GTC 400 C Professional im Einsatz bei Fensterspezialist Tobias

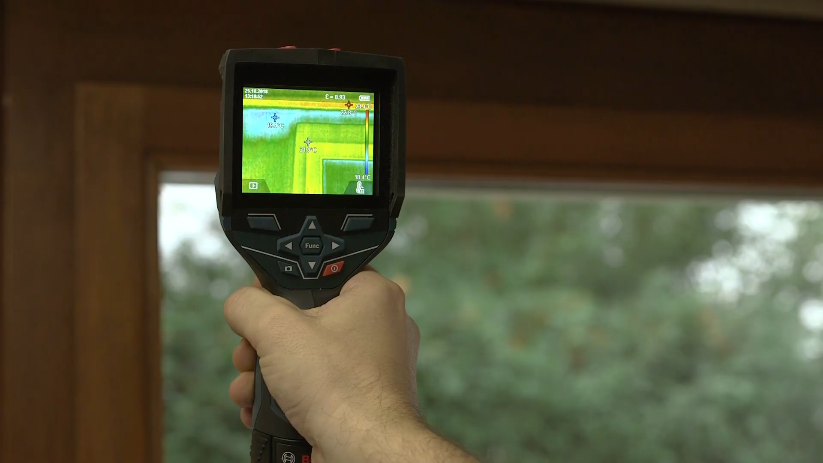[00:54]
Auch hier am Fenster sieht man jetzt wunderbar den blauen Bereich. Hier dringt die Kälte ein oder die Wärme tritt aus, also die klassische Wärmebrücke.
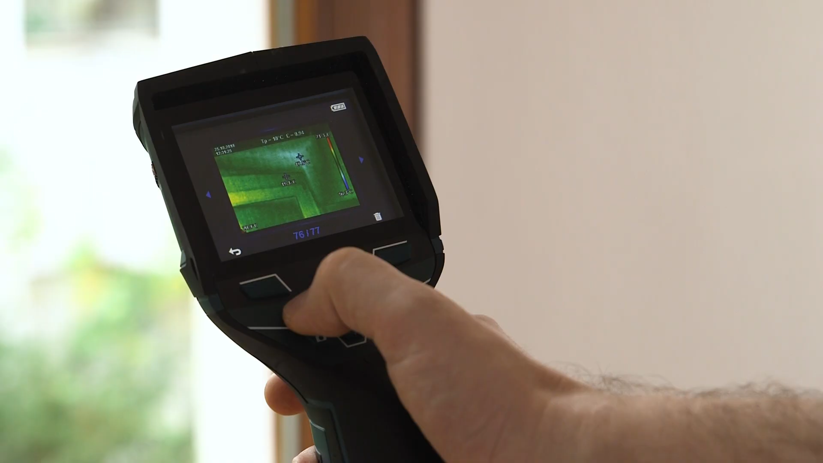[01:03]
Das kann ich jetzt mit einem Foto festhalten und das Ganze eben nachher auch in der Angebotserstellung nutzen.